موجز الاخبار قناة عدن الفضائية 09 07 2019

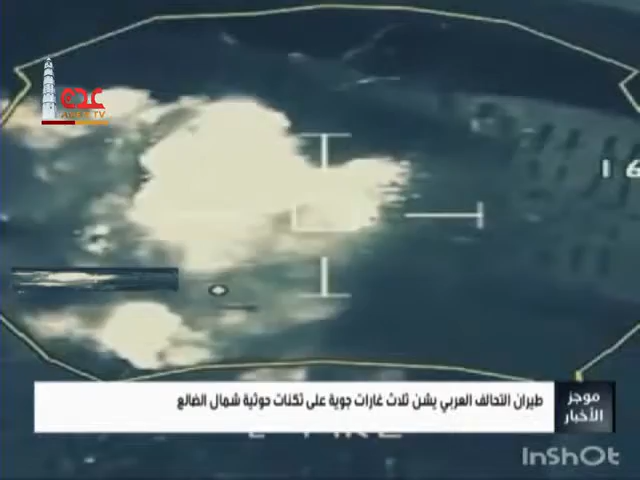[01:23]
الفاخر شمال الضالع وقالت مصادر محلية أن ثلاث غارات لمقاتلات التحالف العربي استهدفت مواقع تمركز الميليشيا الحوثية في الأطراف الشمالية الغربية لمنطقة باب غلق شمال شرقي مدينة الفاخر
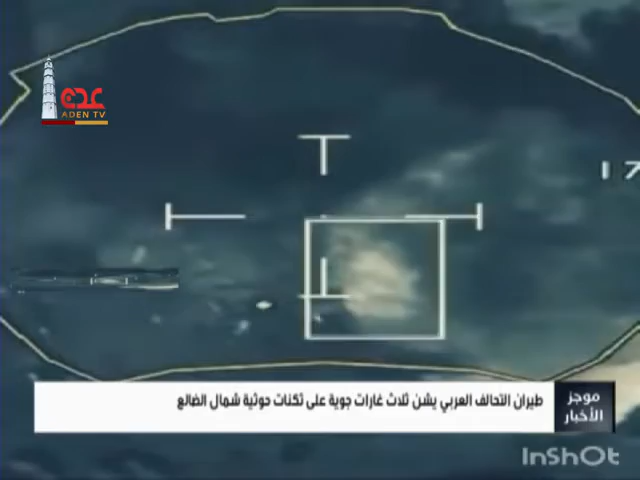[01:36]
أحبطت قوات الجيش الوطني والمقاومة الجنوبية هجوما شنته
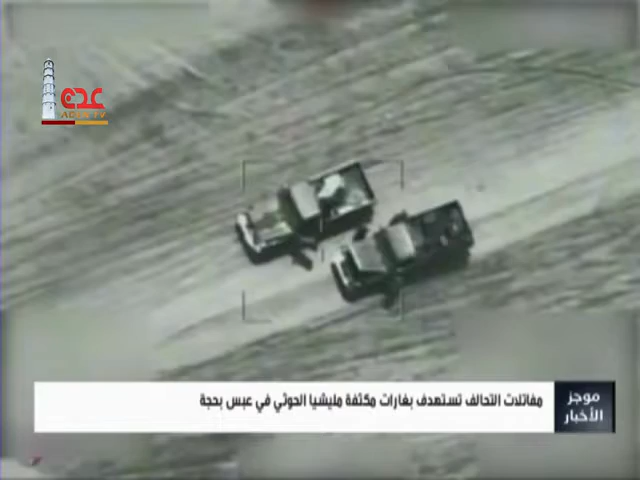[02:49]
المدعومة من إيران في مدرية عبس شمالي محافظة حجة وستهدفت الغارات منصات إطلاق صواريخ في منطقة بحيص ومزرعة القحوم ومزارع الجر في مدرية عبس وأسفلت الغارات عن تدمير
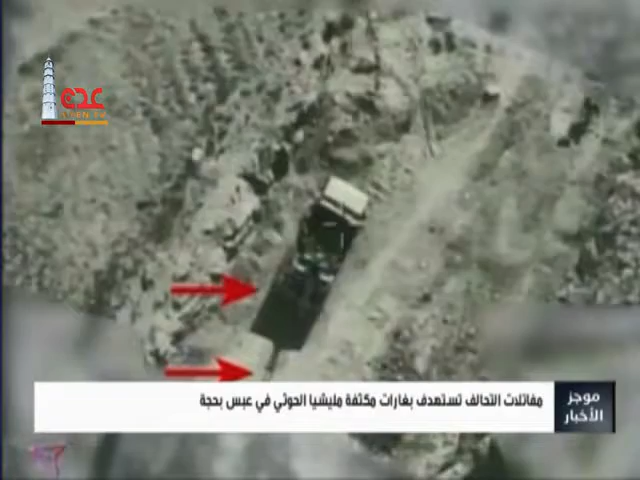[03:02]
منصتي إطلاق صواريخ باريسية ومنصة ثالثة لإطلاق صواريخ كاتيوشا كما استهدفت المقاتلات بغارات أخرى تجمعات الميليشيا الحث الإقلابية في مزرعة الهمداني جنوب المدرية ذاتها مما أسر عن سقوط قتلى وجرحى في صفوفها